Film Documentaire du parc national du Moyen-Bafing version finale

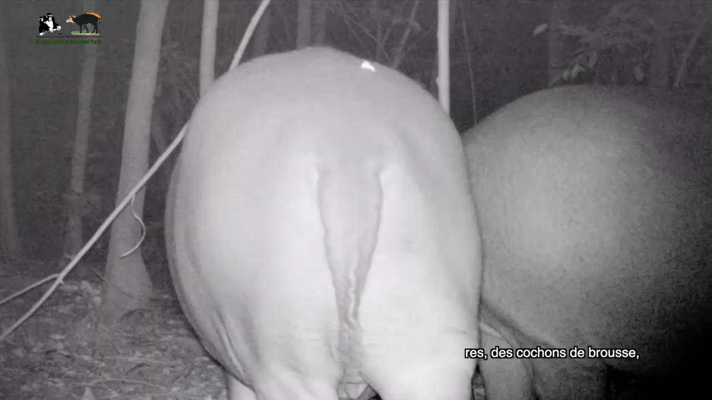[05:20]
bosch pigs, several species of daika,
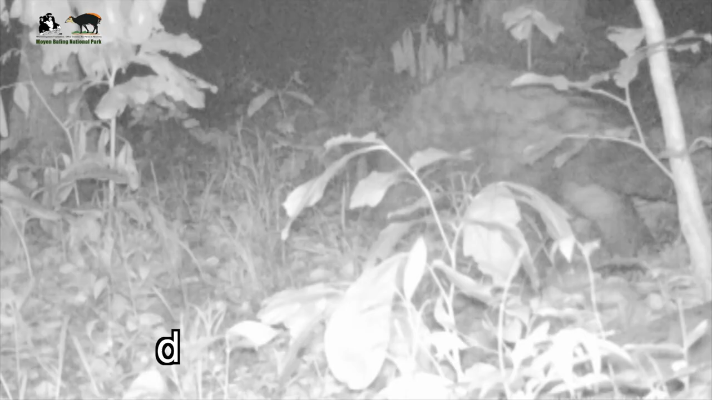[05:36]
white-cheeked otter, giant pangolin, eye paws, lion, and pamphers.